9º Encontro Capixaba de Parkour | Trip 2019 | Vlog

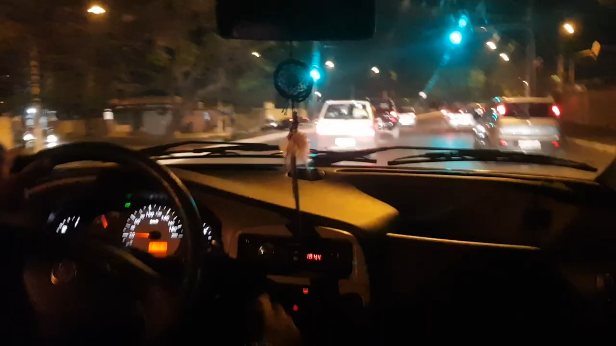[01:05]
Aquele Uno ali na frente, ali tá lá, Samuel e o resto da galera. Angélica, Matheus, a gente tá indo buscar a Iago. Temos uma coisa maravilhosa no nosso carro.